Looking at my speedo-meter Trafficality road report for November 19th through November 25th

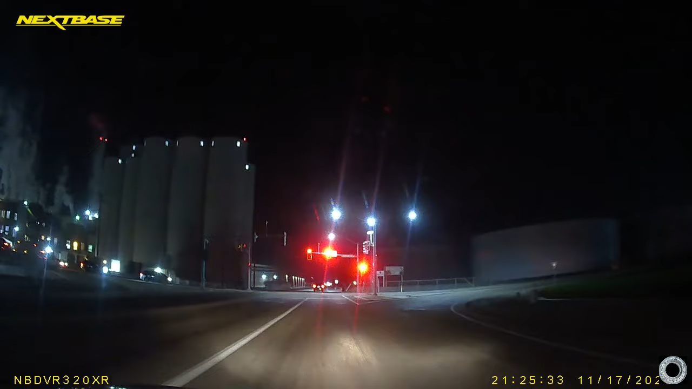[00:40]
I could have stayed green for like another 5 fucking seconds.